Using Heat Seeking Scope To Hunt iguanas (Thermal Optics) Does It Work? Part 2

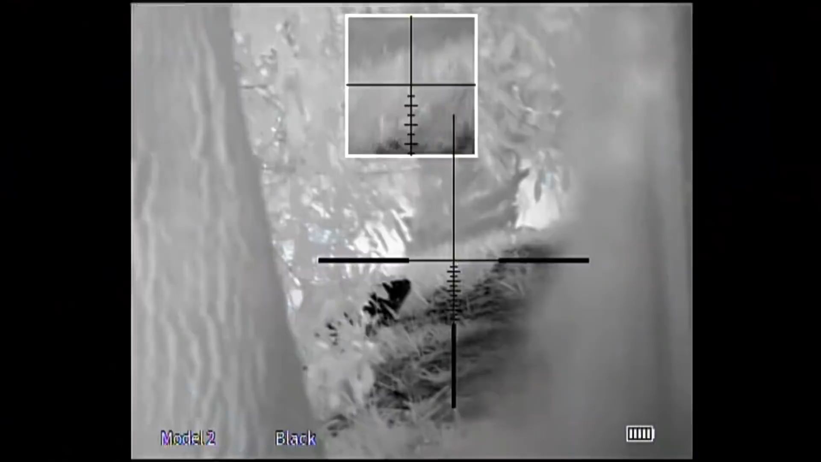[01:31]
Oh Look at the side of his head Oh Oh Headshot there Headshot there
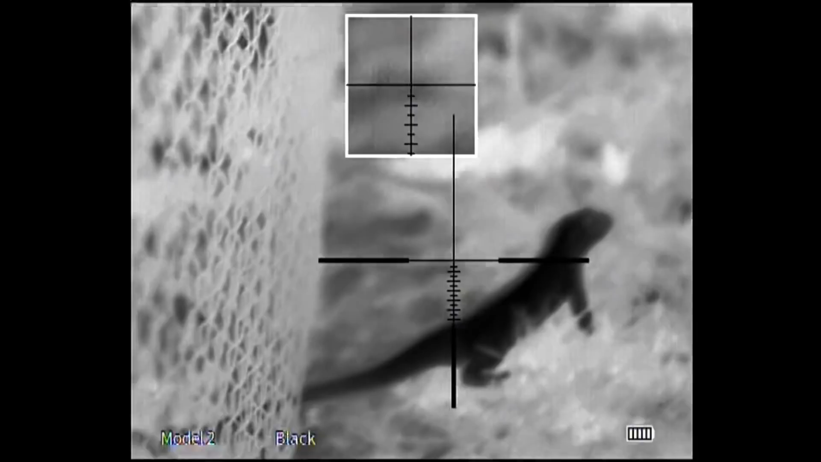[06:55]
They're trying to get the dead iguanas And bring them back
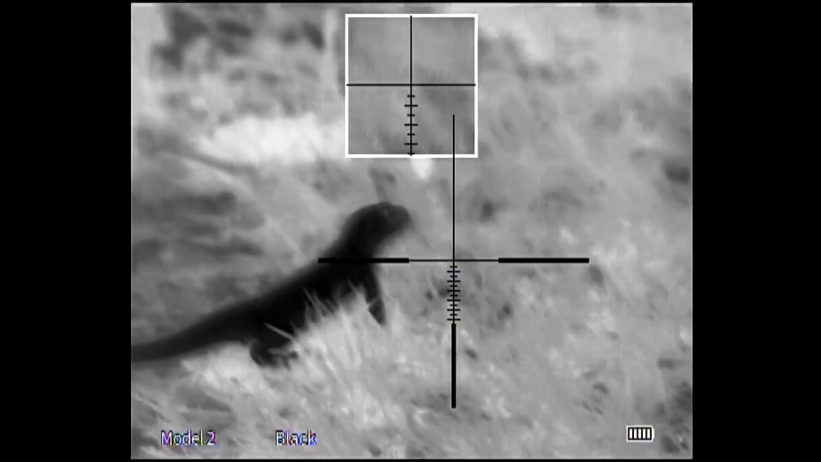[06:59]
Cannibals Exactly
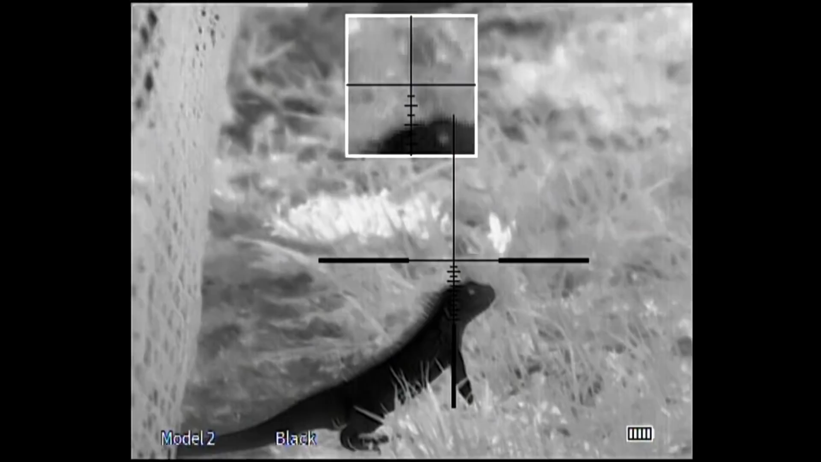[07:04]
Oh he's one That was it dude
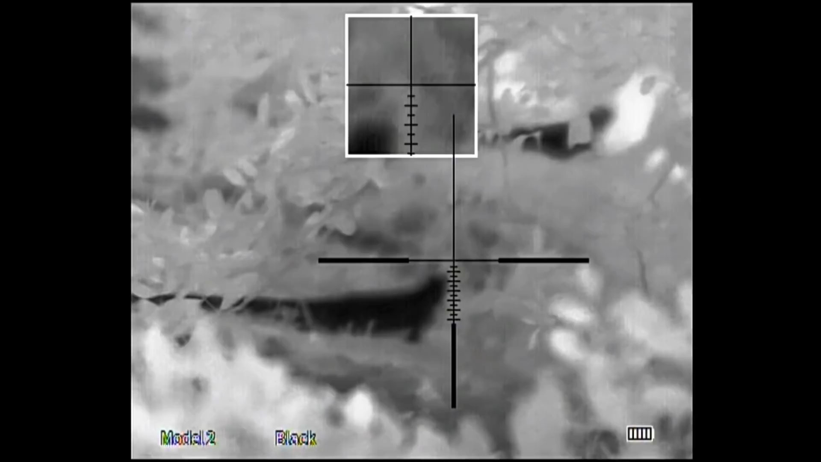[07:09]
Rock right in front of him Yep
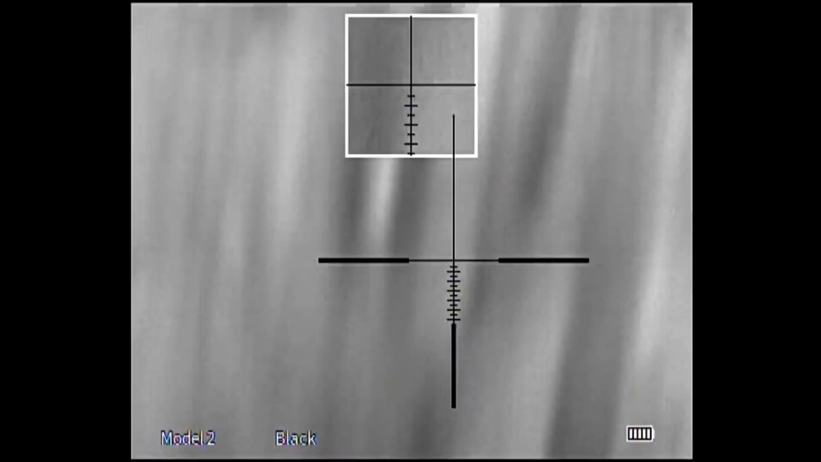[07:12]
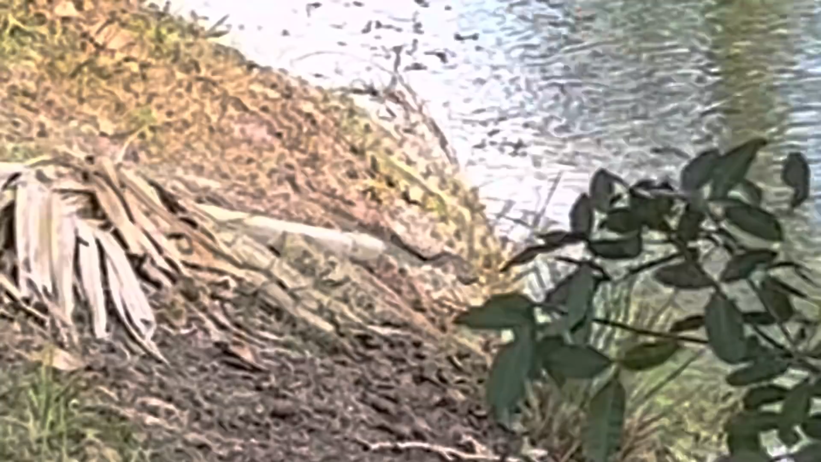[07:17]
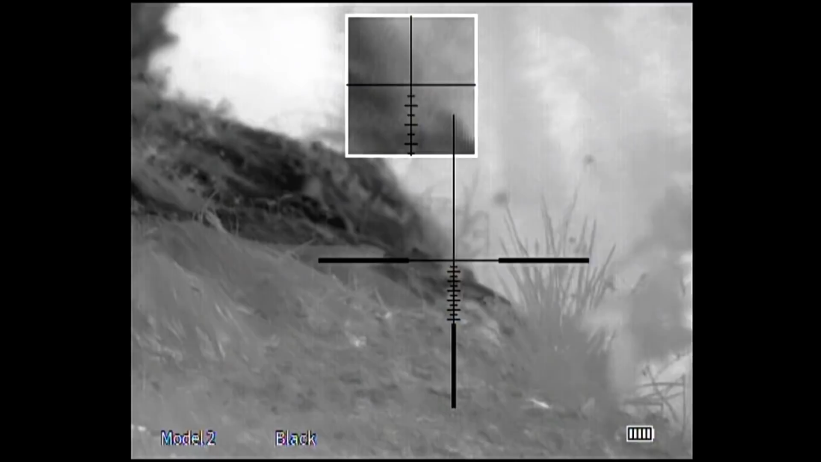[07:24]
You did get him look now he's popping his head open Oh He's going Here hold this hold this It's okay he's right there That was a fatal mistake on
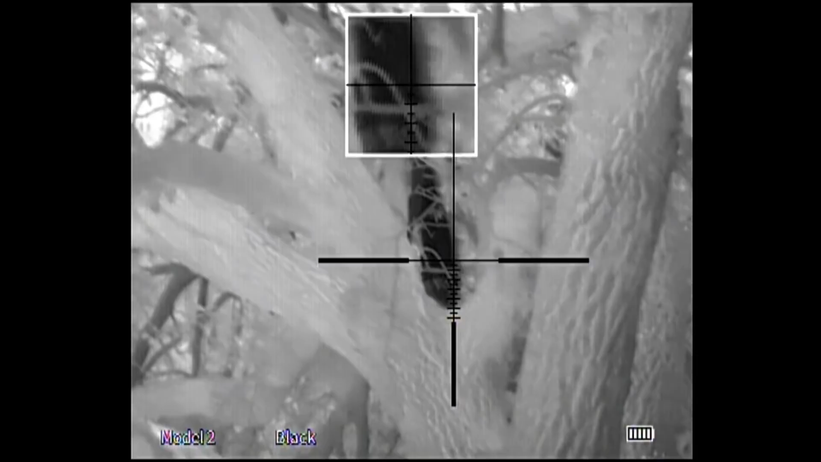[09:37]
Dude that thing is monstros There we go Oh no Don't put your head that way Oh no
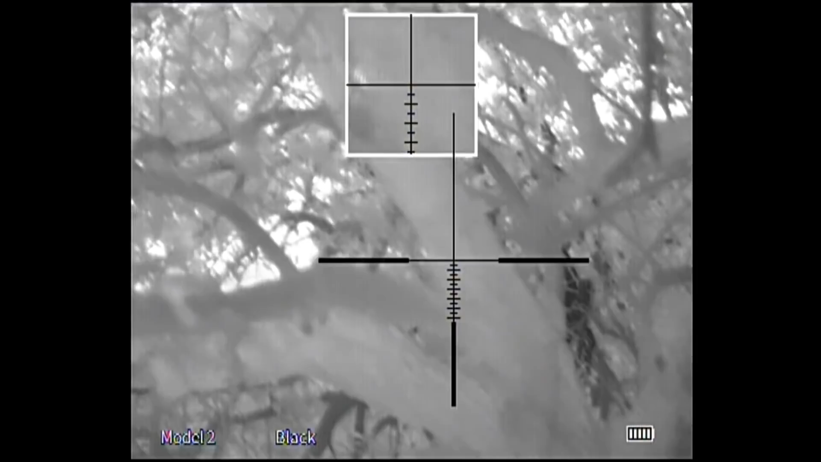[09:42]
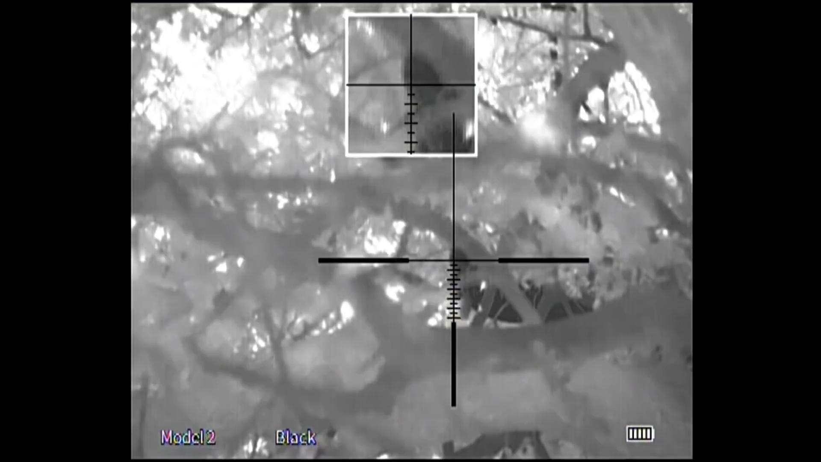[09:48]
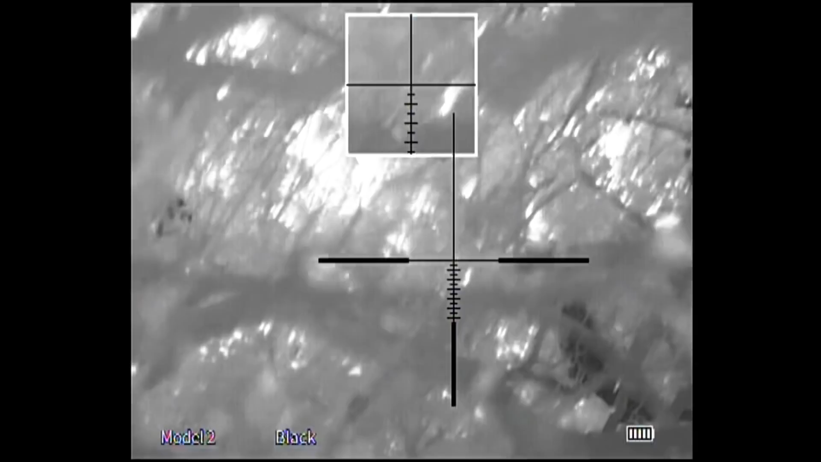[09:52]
He doesn't care guys He's alpha
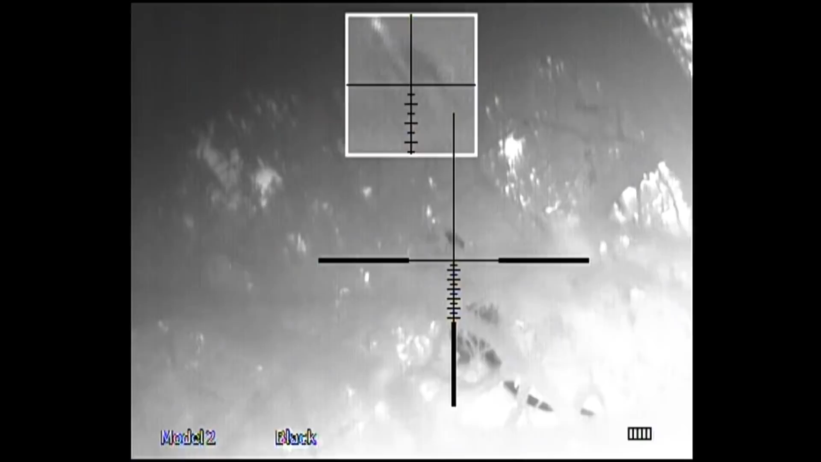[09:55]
That was right to the bed That was it That was it That was it He's coast